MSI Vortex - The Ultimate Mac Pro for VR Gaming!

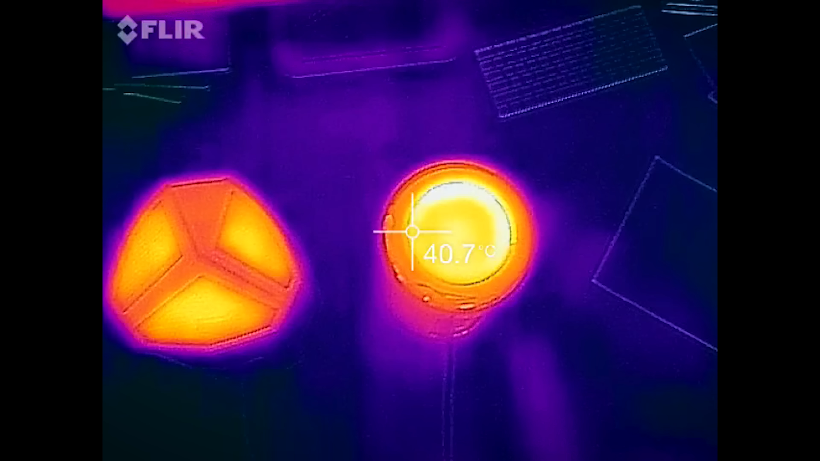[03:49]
On screen: spot 40.7°C
But considering the amount of heat that comes out of a pair of GTX 980s, it's actually very impressive.